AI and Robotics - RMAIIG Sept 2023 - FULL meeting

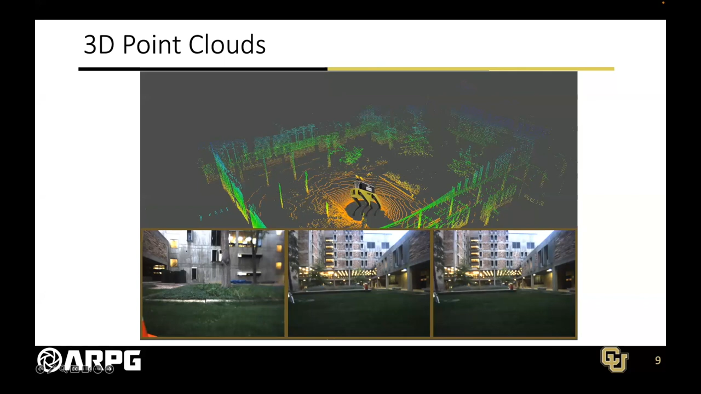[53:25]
So that's what some of those 3D sensors that the OUSTR give you up top, those little points.
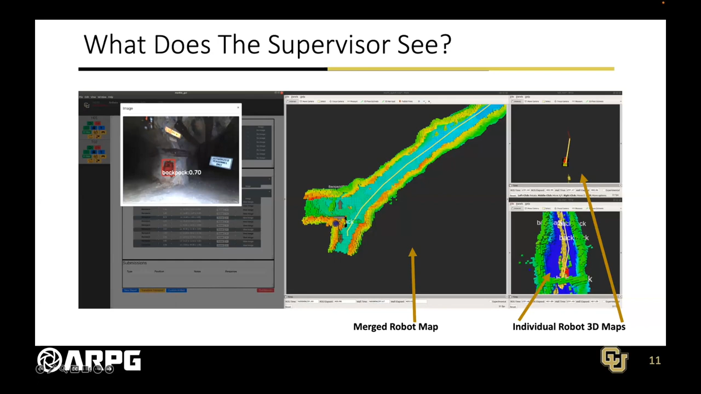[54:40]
And finally, all the objects that were being detected on board autonomously came up as a list and the human supervisor could confirm what they were and what they weren't.
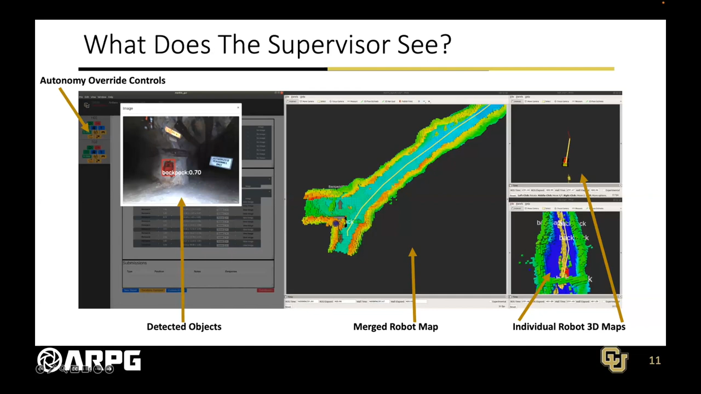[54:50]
And then they had the ability, assuming there was communication, to override anything of the autonomy stack that was not operating correctly. So let's take a quick jump into what it actually looked like when these robots were underground.
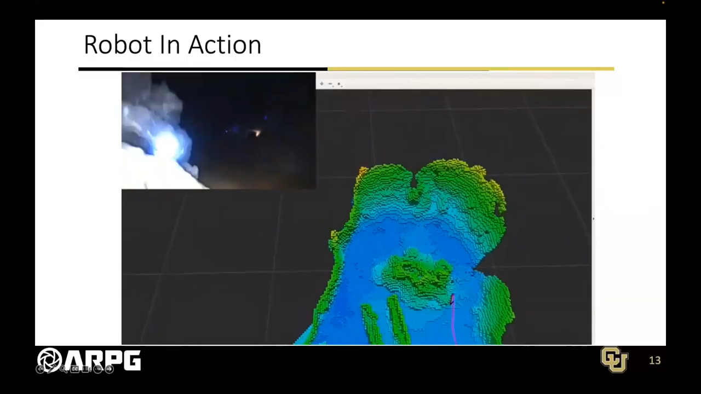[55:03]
So this is an example of one of the spots.
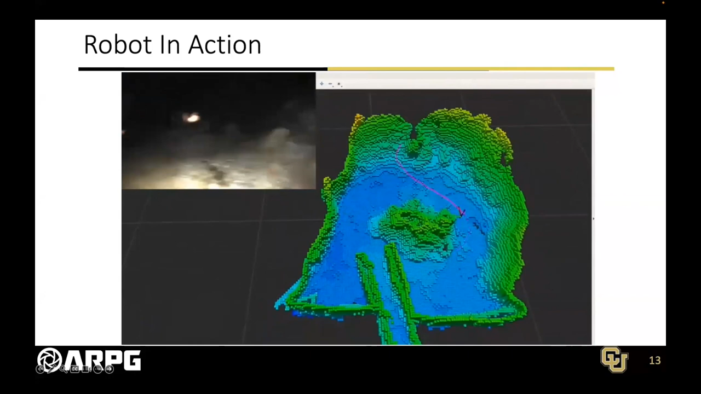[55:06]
You'll see the purple path. That's the spot running its onboard exploration algorithm.
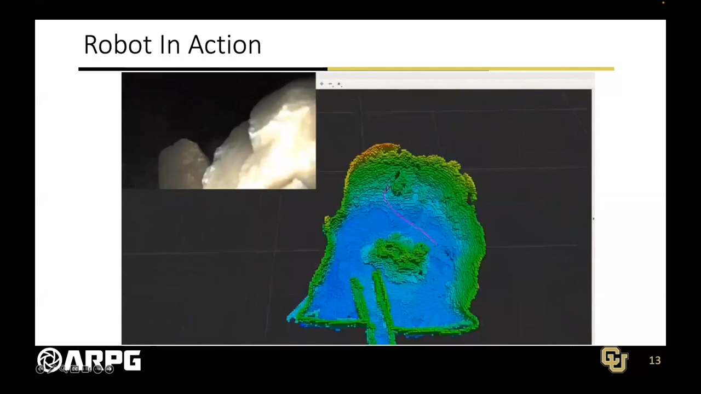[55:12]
So it's trying to explore for new areas in the environment while avoiding any terrain that it can't go over.
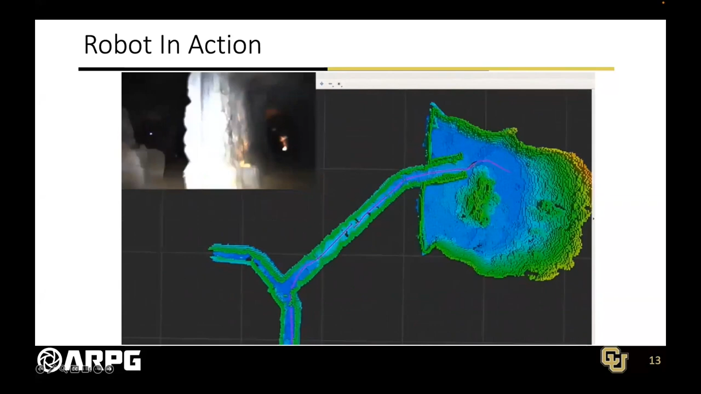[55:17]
And while it's doing that, it's looking for all of those objects I just described.
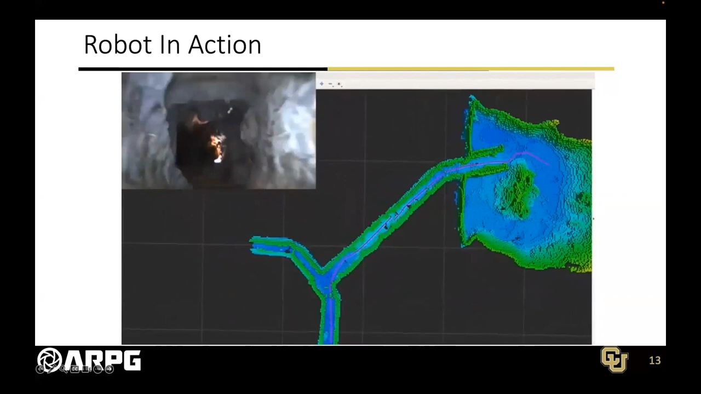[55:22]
So kind of one thing to keep in mind, that video is at about 5x, so the robots were not moving that fast, but it would have been a long video otherwise. So how big were these environments?
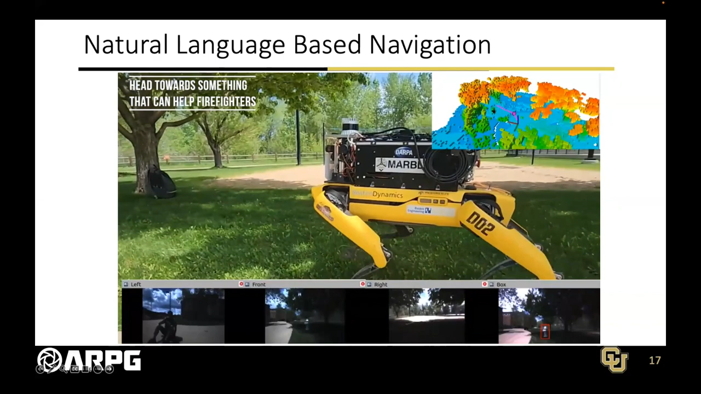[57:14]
You can do something a little bit more helpful such as firefighters were using the robot, they could look for a fire hydrant.
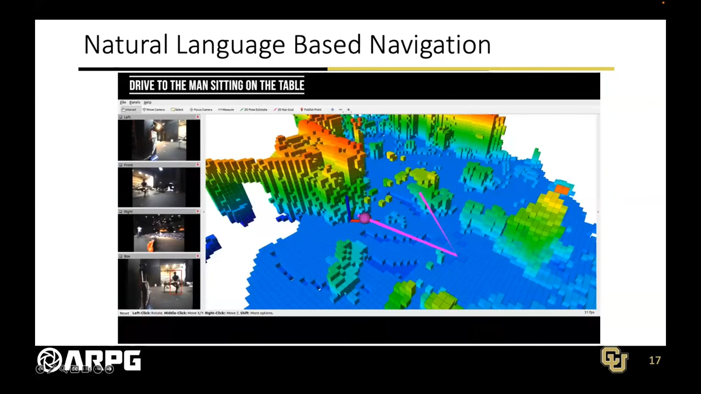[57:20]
We can tell it to go to specific people,
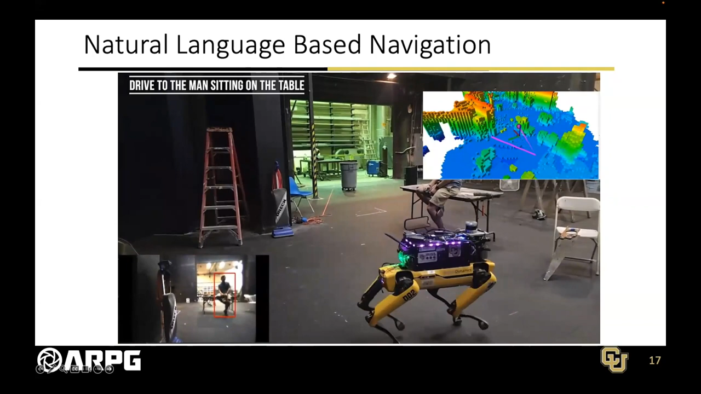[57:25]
like distinguish the person's on the table as opposed to a person who's not.
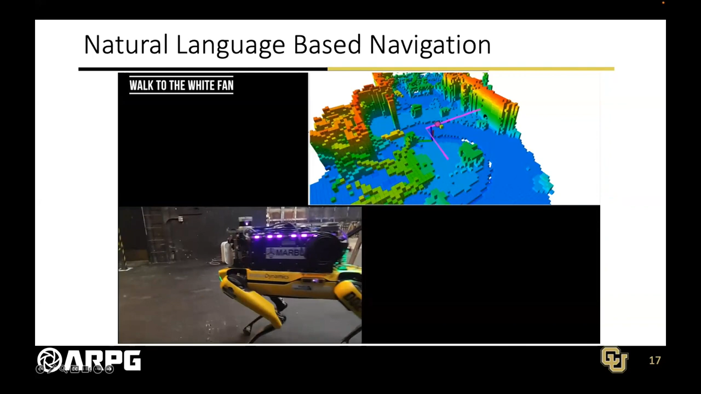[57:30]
We can specify the color of an object, look for the white fan, and have the robot navigate to there.